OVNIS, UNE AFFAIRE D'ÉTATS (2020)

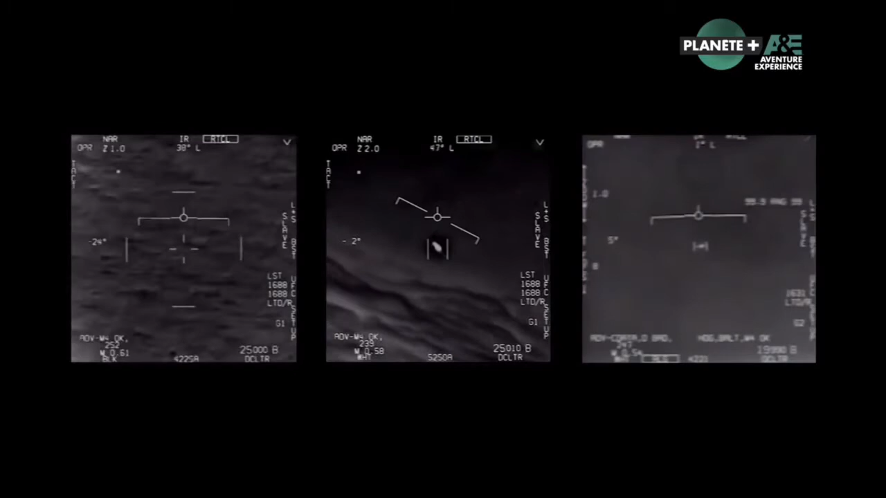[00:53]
Jusque-là classées secret défense, trois vidéos d'objets volants non identifiés filmés par des F-18 sont révélées au public. Elles seront authentifiées par la Navy en novembre 2019. La première vidéo remonte à novembre 2004. Elle est filmée par une patrouille à proximité du porte-avions américain Nimitz. Sur ces images, un objet en forme de gélule effectue des manœuvres qui défient les lois de la physique.
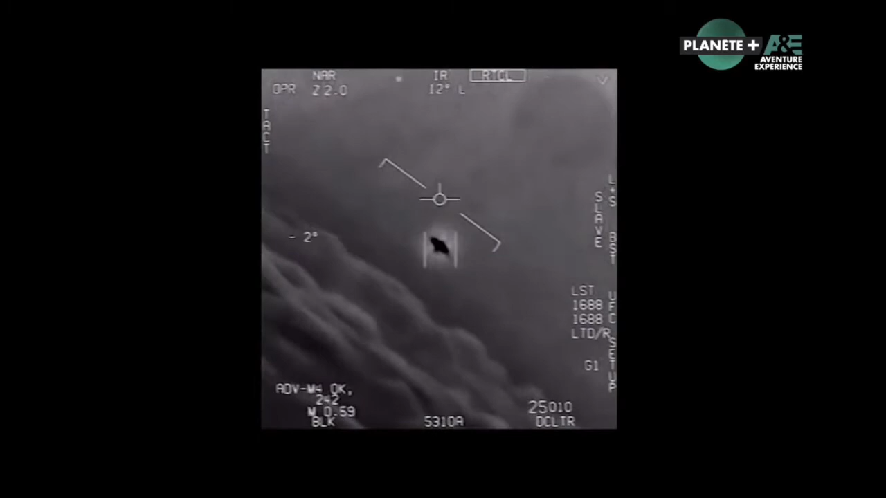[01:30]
Ce sont les radars du navire de guerre USS Princeton qui confirment la présence de plusieurs objets ce jour-là. Une patrouille de F-18 est immédiatement envoyée sur place et filme l'un de ces objets volants non identifiés. Dans le jargon militaire et scientifique, on les appelle PAN, pour phénomènes aérospatiaux non identifiés.
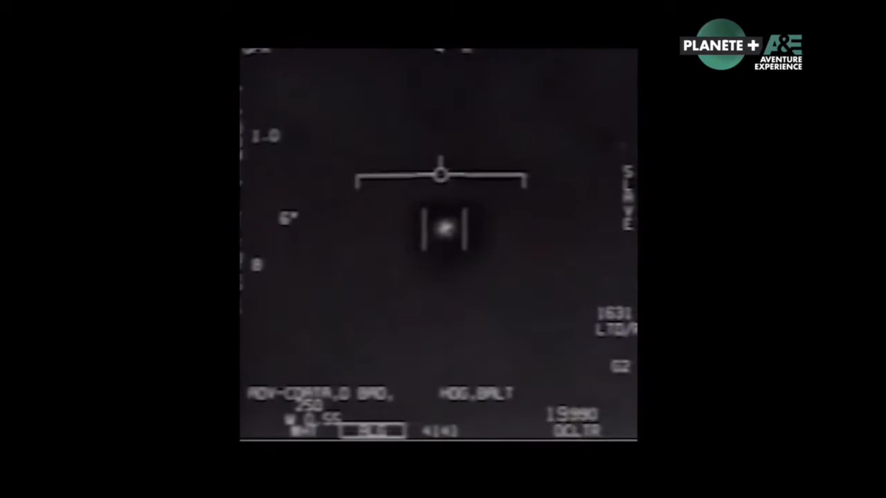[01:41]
Dans le même temps, le très sérieux New York Times révèle l'existence d'un programme secret.
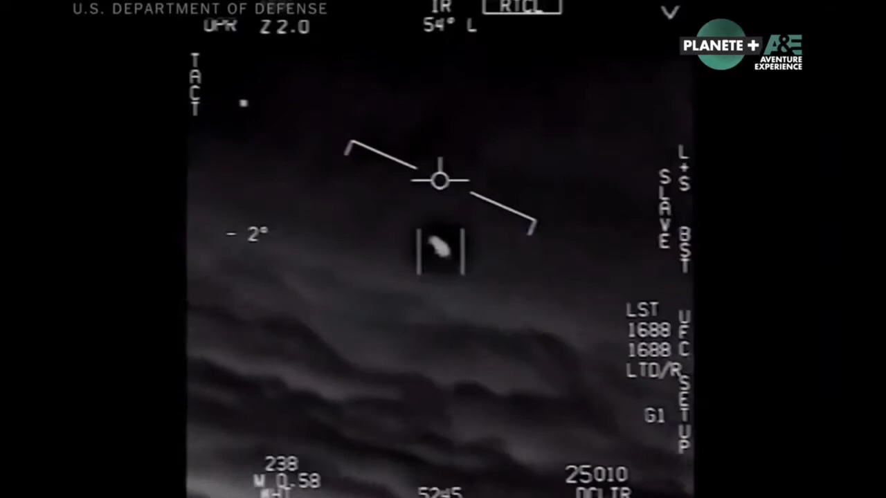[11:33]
Et derrière les images, ce sont surtout les commentaires stupéfaits des pilotes de l'US Navy qui interpellent. Oh my gosh!
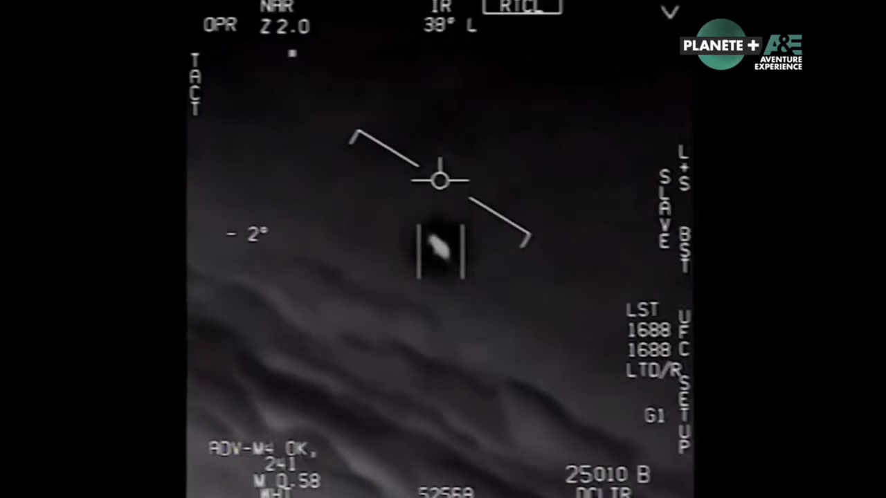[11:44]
They're all going against the wind. The wind's 120 knots from the west. Go on, baby, dude!
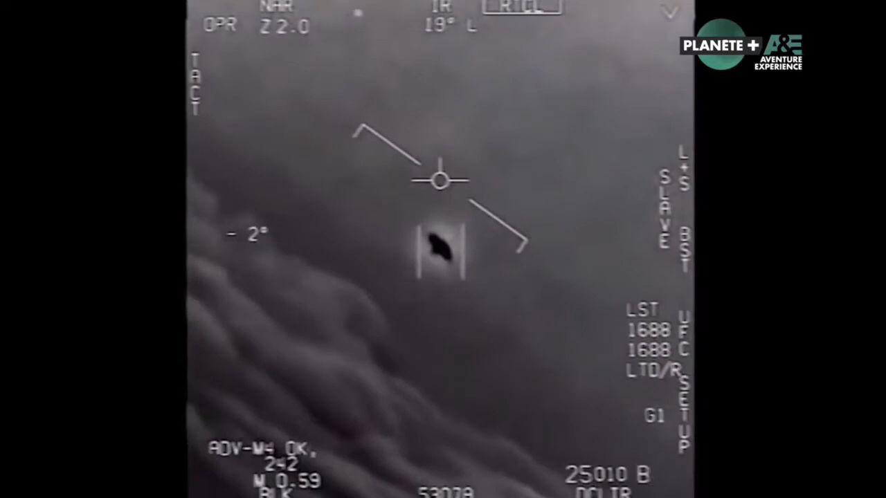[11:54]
That's not our LNS, though, is it? It's not.
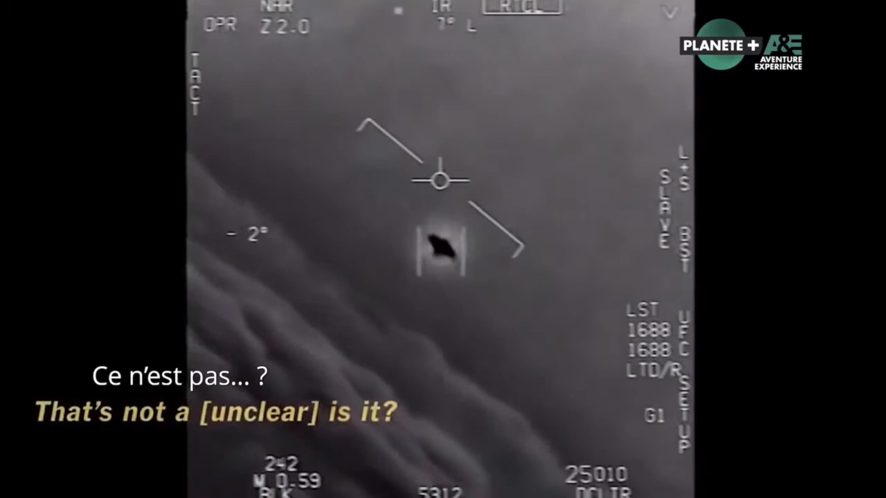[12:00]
It is an LNS, dude. Well, if there's like a thing.
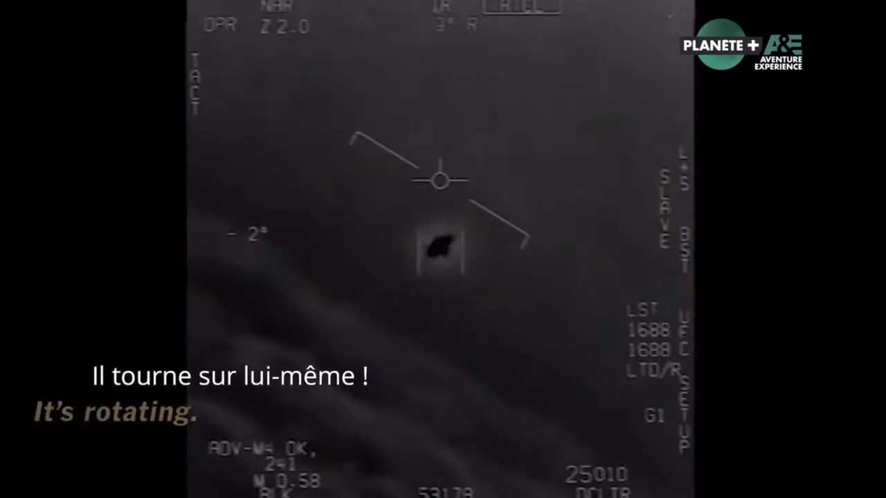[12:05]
Là, on est dans quelque chose, c'est indiscutable, si vous voulez.
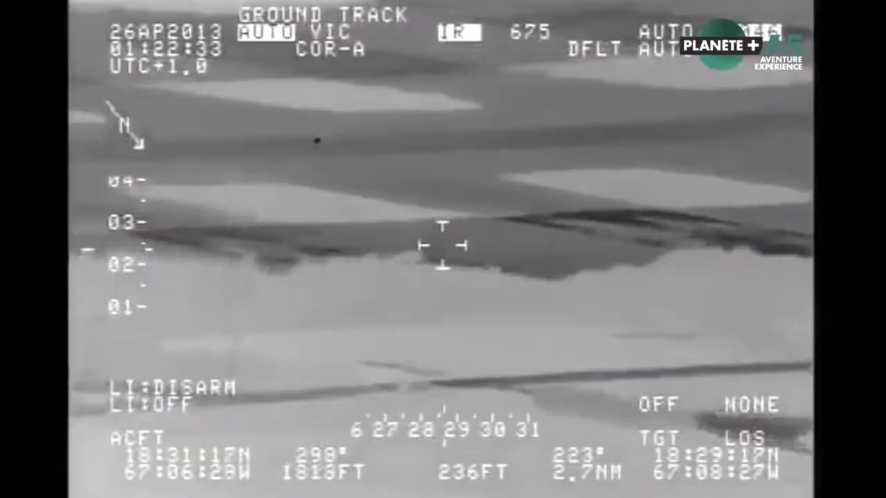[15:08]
américain qui est équipé d'une caméra infrarouge visible qui va être utilisée donc dans cette affaire-là.
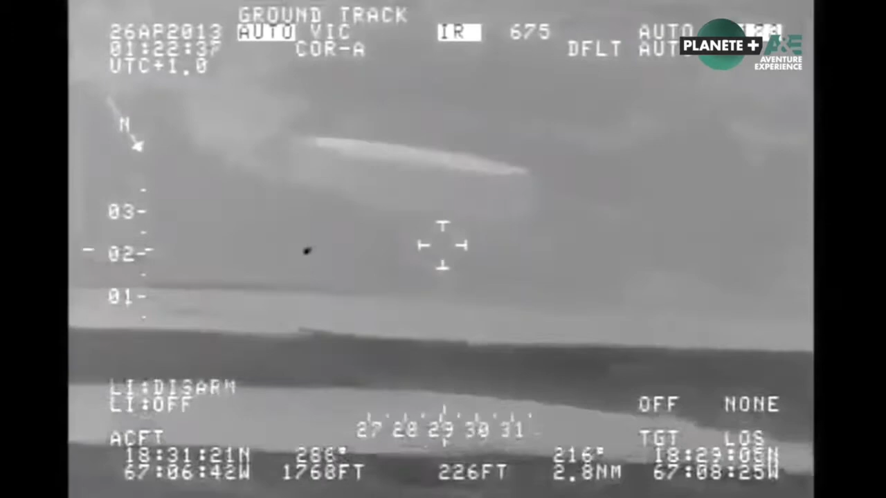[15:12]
On voit une tache fluctuante donc d'un objet hein,
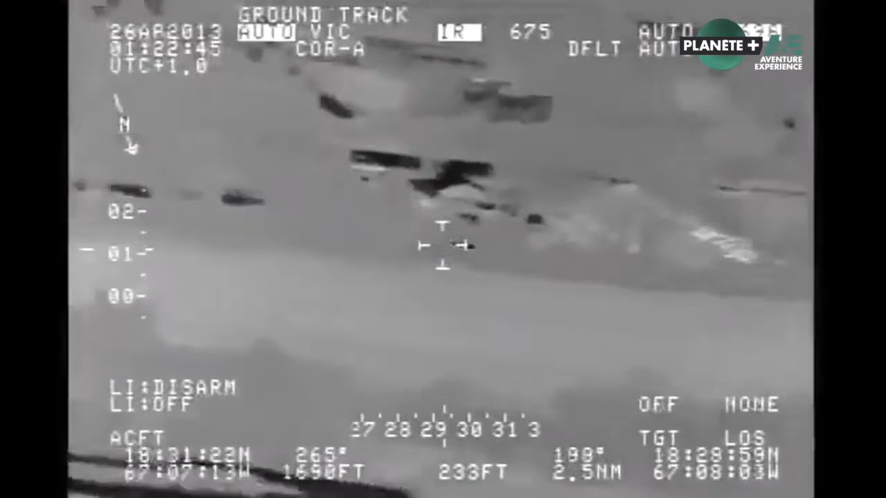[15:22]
Ce qui est plus extraordinaire, par contre, c'est qu'après,
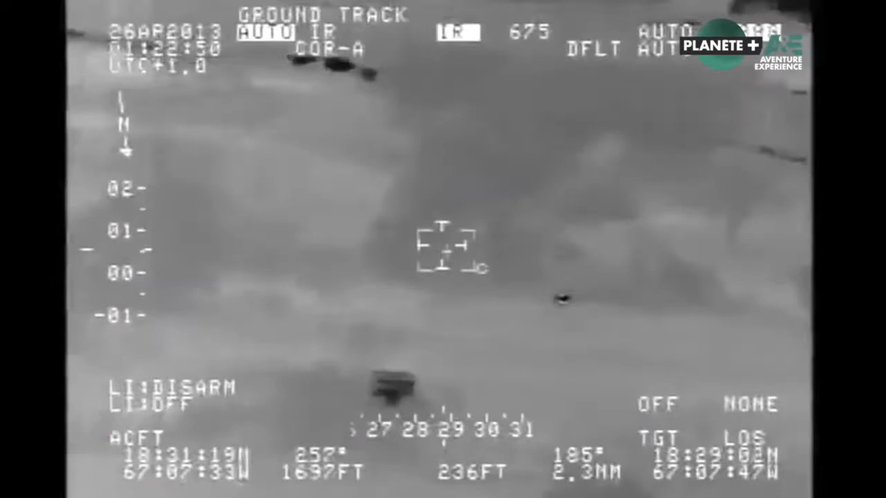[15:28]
cet objet semblerait survoler la mer et plonger dans l'eau, sans effet de splash, disent les Américains,
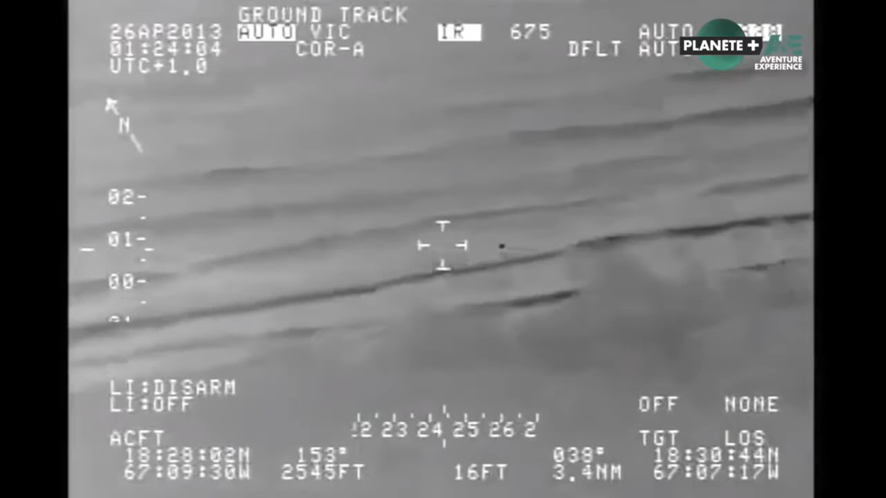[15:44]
l'eau est opaque aux infrarouges et donc va constituer normalement un écran qui efface toute trace. Il se trouve qu'il y a une trace résiduelle qu'on ne sait pas bien expliquer. Et enfin, pour terminer, cet objet semble ressortir de l'eau et se séparer en deux.
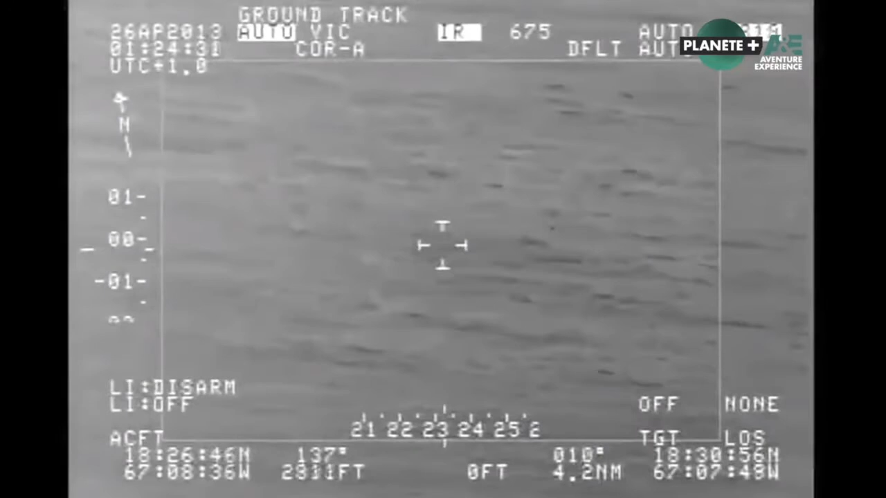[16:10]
Des images réalisées à partir d'un avion des services secrets intérieurs des États-Unis. Ce cas incroyable a fait l'objet d'un rapport de 160 pages, résultat de plusieurs mois d'enquête.